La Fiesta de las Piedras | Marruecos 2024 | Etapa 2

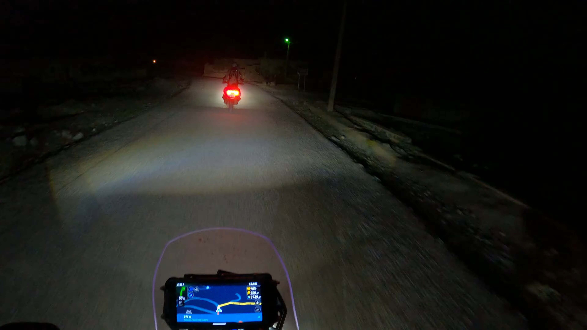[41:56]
Venga, venga, empieza la fiesta. Pon todas las luces que tengas, Eva.
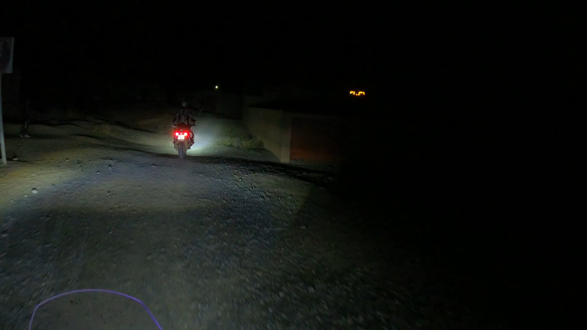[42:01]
Pues mira, han cambiado las luces, las he pasado en azules y violetas. Derecha.
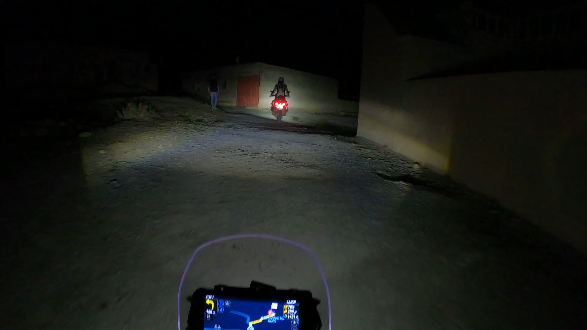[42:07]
¡Ay, ay! Sí, le han cambiado los colores. Sí, venga, para arriba. Sí, sí, sí, venga. Es que tiene su punto llegar a este hotel. Si llegas de día, no tiene el mismo punto. Sí, sí, sí. Venga, decisión, Seba. Ese es mi Seba de noche subiendo.